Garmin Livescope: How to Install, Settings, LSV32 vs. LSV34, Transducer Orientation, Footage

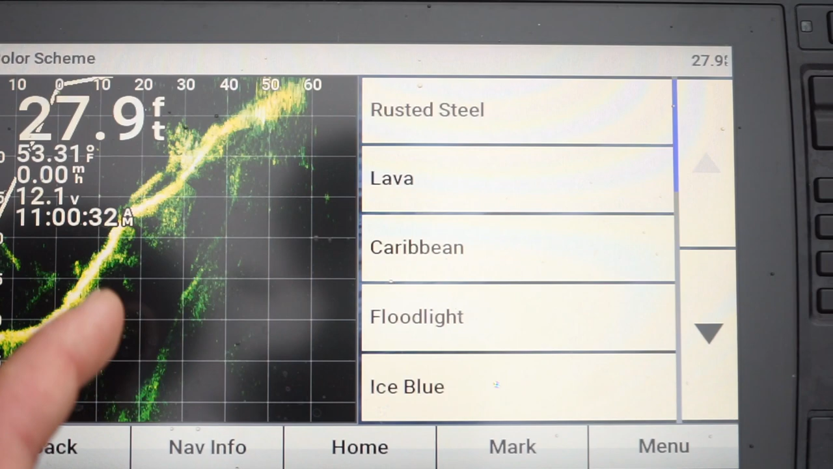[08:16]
On screen: depth 27.9 ft, water 53.31°F
I kind of dig that color. There's all different sorts of palettes that you can choose from.
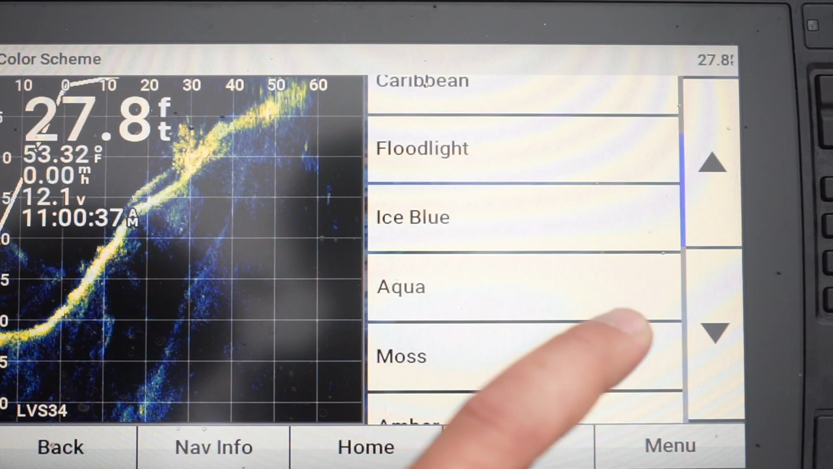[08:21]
On screen: depth 27.8 ft, water 53.32°F
And the other thing is if you change your transducer positioning,
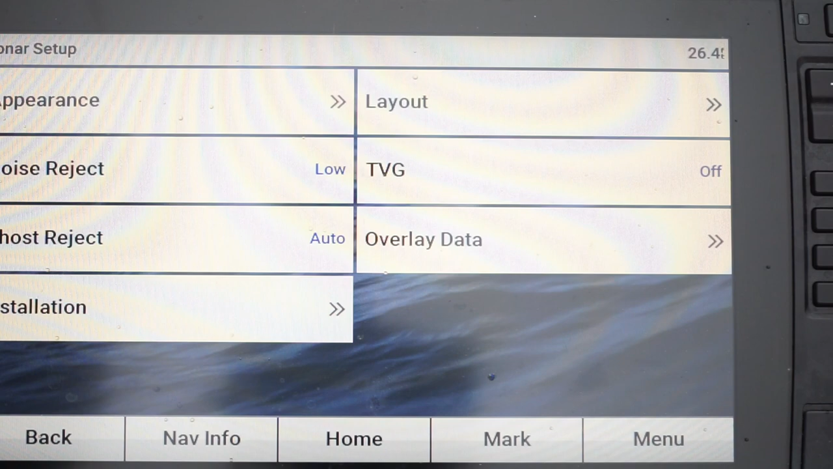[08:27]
you go to installation, orientation, and then you can choose down to imaging, perspective imaging.
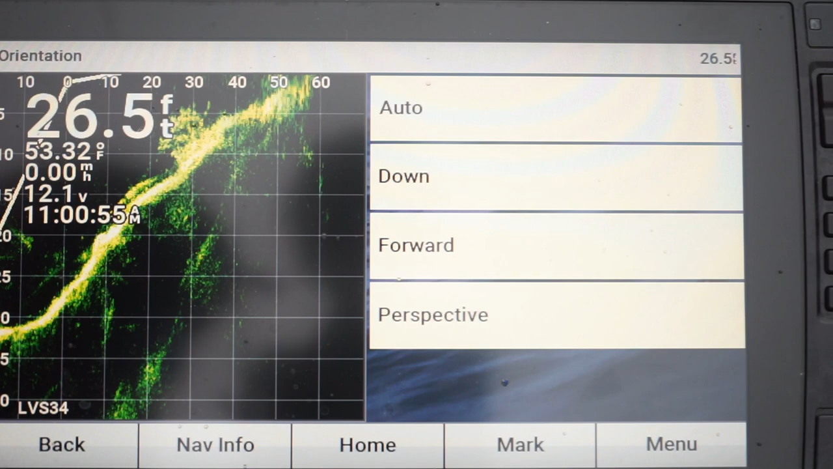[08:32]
On screen: depth 26.5 ft, water 53.32°F
Sometimes the computer will like lag when it changes the view for you.
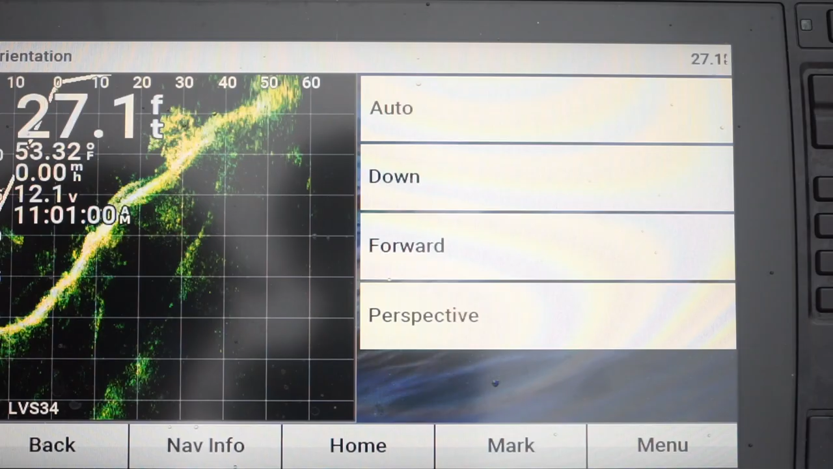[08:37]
On screen: depth 27.1 ft, water 53.32°F
So that's how you can manually change the view.
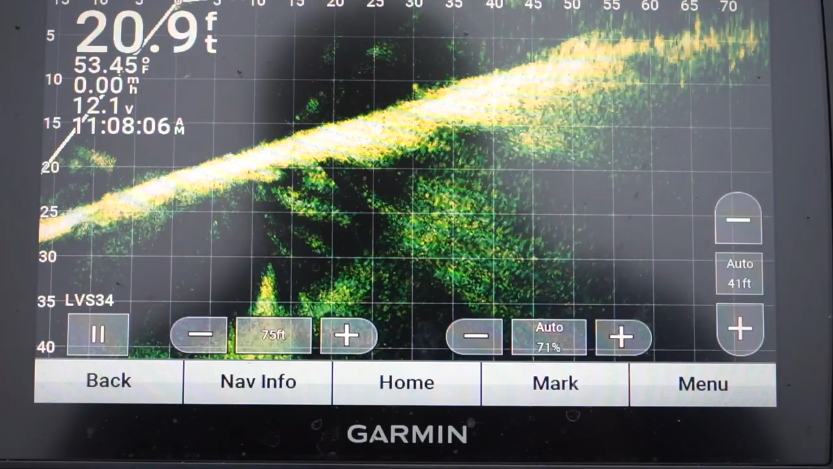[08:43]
On screen: depth 20.9 ft, water 53.45°F
One of the biggest differences between this transducer and my old one is the ability to see your bait. So I'm going to throw this little tiny hair jig out. Super, super small. So you can see the hair jig right there falling. There's me moving it. This transducer does a phenomenal job of picking up your bait. So I'll throw it one more time. It's kind of cool because like if you see a fish 70 feet out, you can kind of plop it right in front of them.
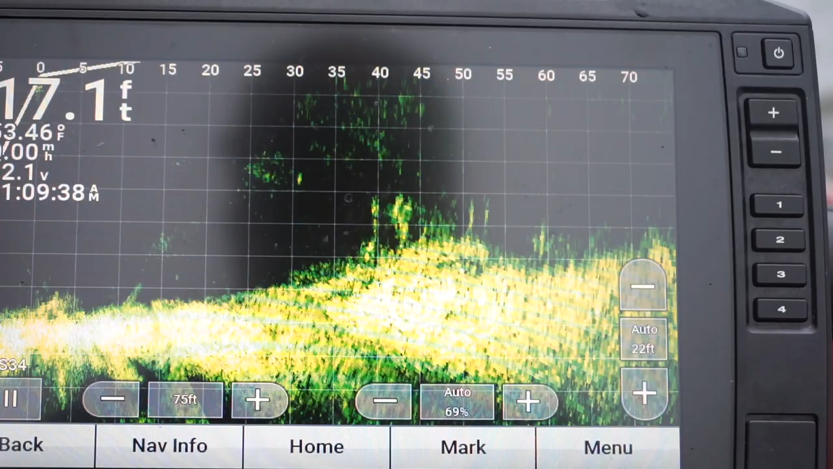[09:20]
The transducer there just landed. See it sinking right there. The transducer will pick it up in an awesome, awesome way. And fish look extremely detailed. So I'll jig it up. Amazing detail. And when I had the old transducer, I found that I could barely see my bait.
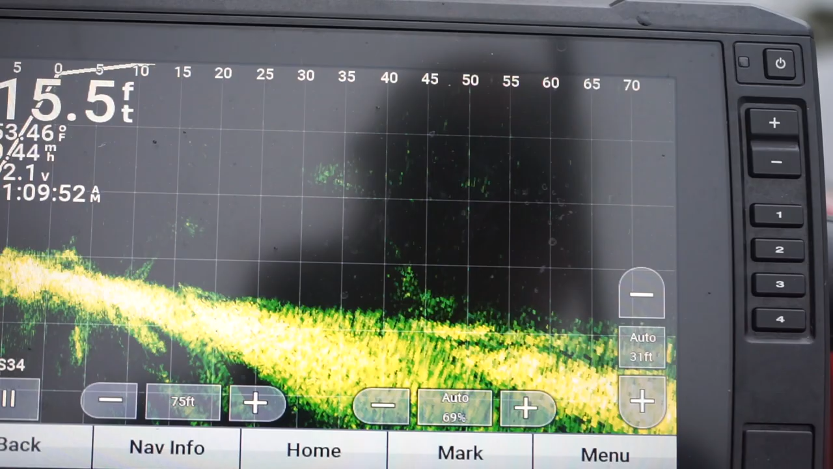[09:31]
So for that alone, this is totally worth buying the upgrade. So you can kind of see how big the hair jig appeared on this screen. There's no doubt when you see fish because I mean, even that hair jig looked pretty big. So I'm going to throw a pretty big bait now, a jerk bait. So you can see it there at 20 feet, 15 feet. And another amazing thing about LiveScope is you can see fish follow your bait. Now it's at 25, 15, 10.
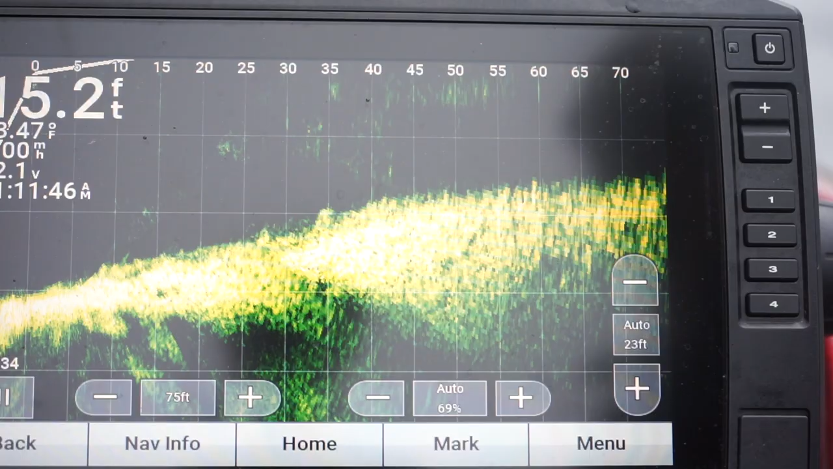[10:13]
Big baits are really easy to see. But I was cranking earlier this week and I was able to see the fish following the crank bait, but I was able to see him eat it.
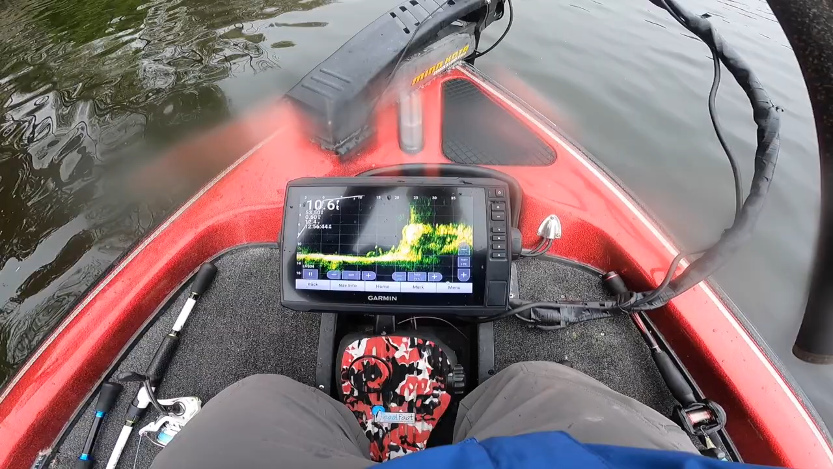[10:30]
Bigger fish right there. See it.